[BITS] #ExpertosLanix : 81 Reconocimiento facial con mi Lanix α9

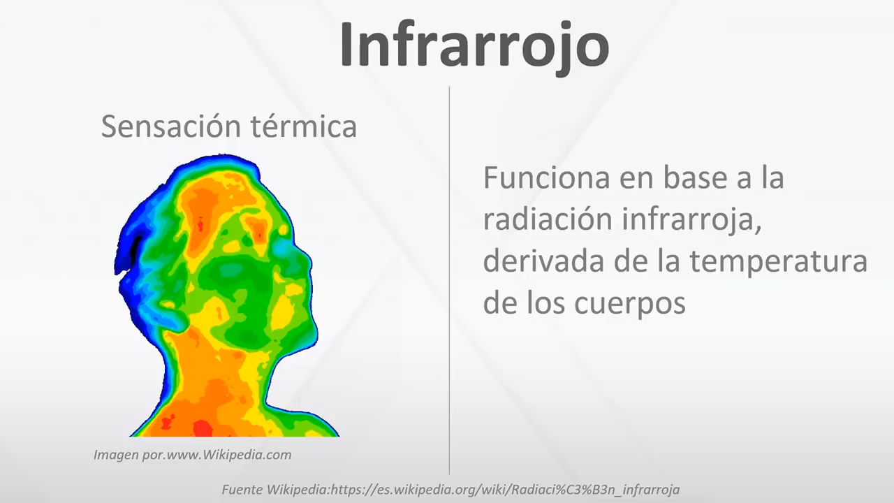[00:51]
un láser y ese láser es el que permite digamos sobreponer los puntos e identificarnos en tercera dimensión número 2 tenemos un led infrarrojo
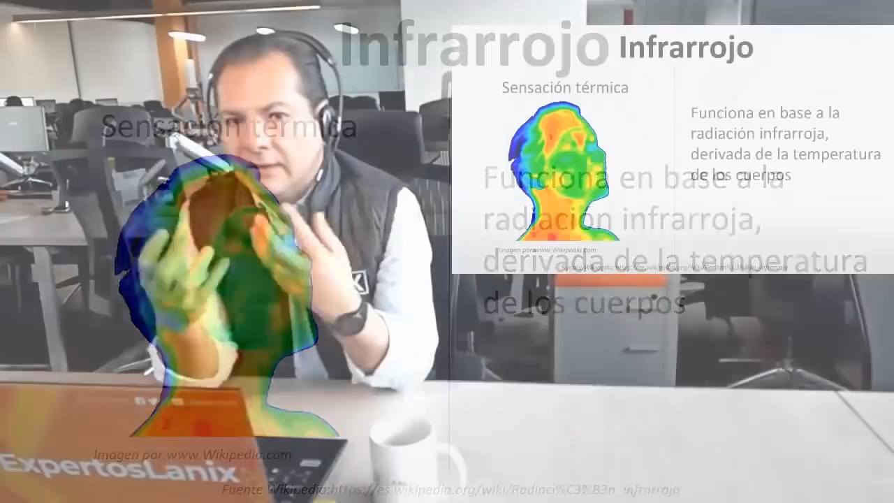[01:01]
para para básicamente iluminar nuestro rostro de tal forma que nosotros no lo veamos pero bien al mismo tiempo al mismo tiempo sino que además también tenemos una cámara
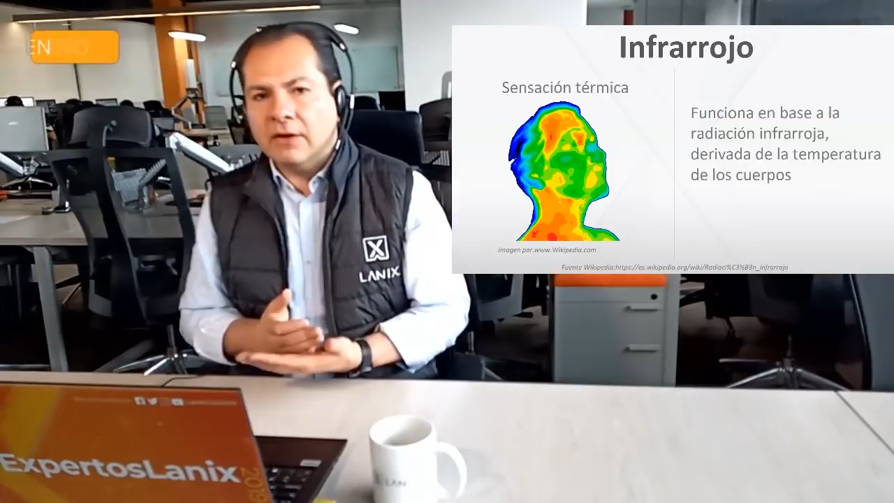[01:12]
infrarroja entonces la combinación del led y la cámara infrarroja nos permiten hacer dos cosas uno es la más básica es identificarnos en cualquier situación por ejemplo en total